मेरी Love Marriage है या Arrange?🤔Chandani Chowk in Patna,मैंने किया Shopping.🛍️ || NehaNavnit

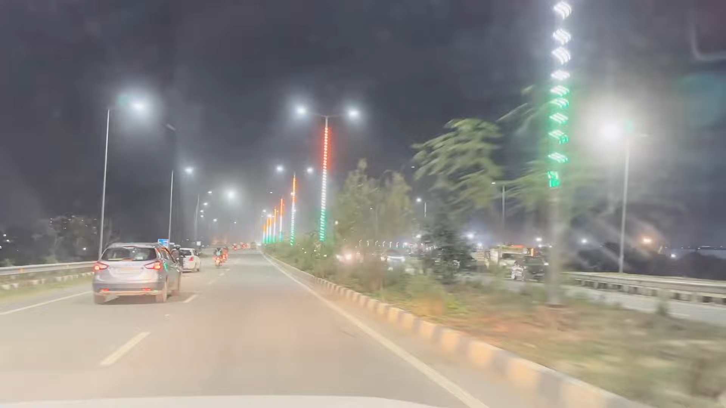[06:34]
मैं पिछली बार बिहार आई थी तो मैंने आपको दिखाया था, क्योंकि मैं दिन में क्रॉस हो रही थी तो यहाँ पे आपको कुछ मेला वगैरह दिखा नहीं था।
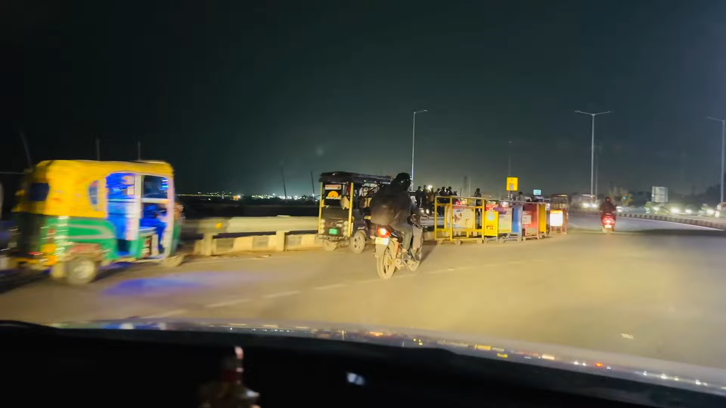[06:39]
वैसे मेला नहीं रहता है, फूड कार्ट बहुत ज़्यादा रहता है। तो हम पहुँच गए फूड कार्ट के पास।